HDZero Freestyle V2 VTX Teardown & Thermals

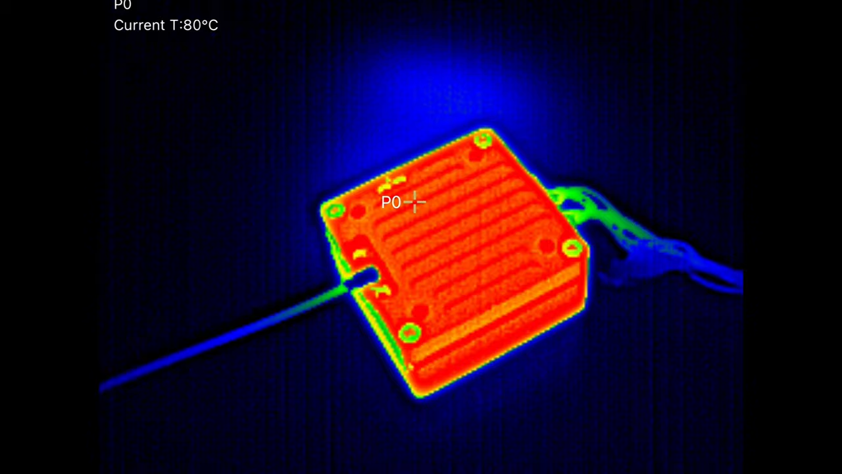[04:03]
On screen: spot 80°C
but these VTXs cannot run without airflow so you're going to need
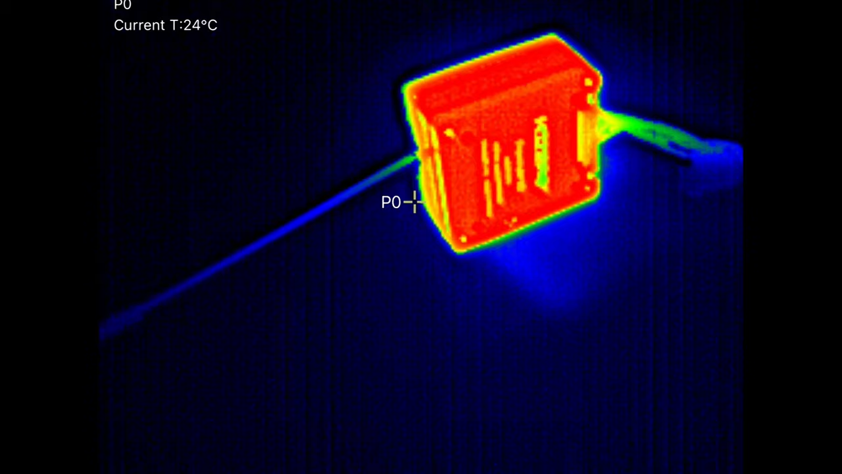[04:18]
On screen: spot 24°C
to be happy just popping out the top of something you're going to need to make sure that there's good flow all around.
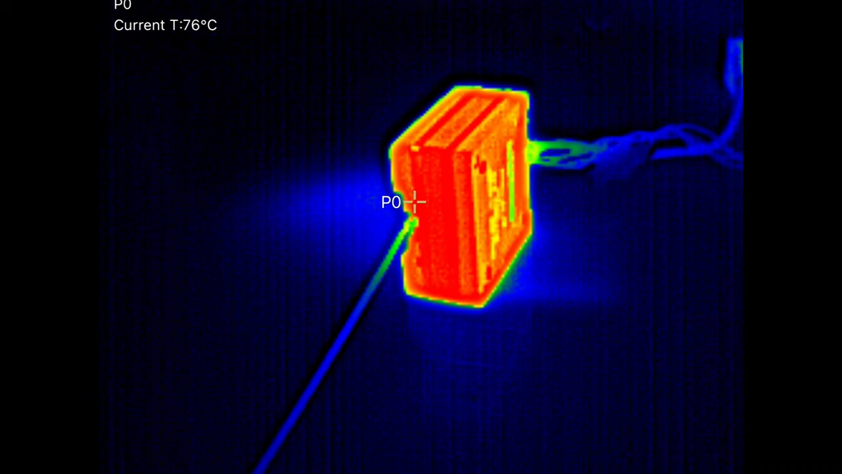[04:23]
On screen: spot 76°C
Now as you've seen from the thermals it's clear that most of the heat is being driven into that middle area initially and then it spreads